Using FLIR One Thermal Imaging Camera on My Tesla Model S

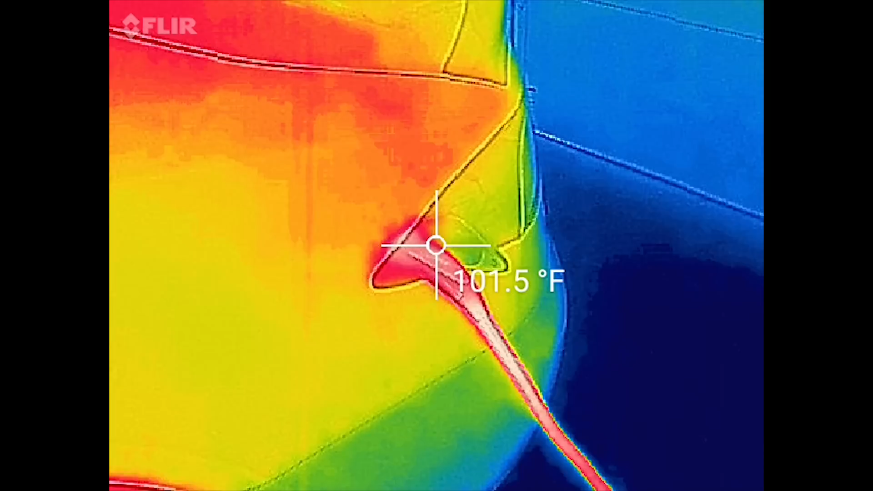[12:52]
On screen: spot 101.5°F
there just so you can kind of see what the temps look like I can already tell you they're going to be a lot hotter just because it's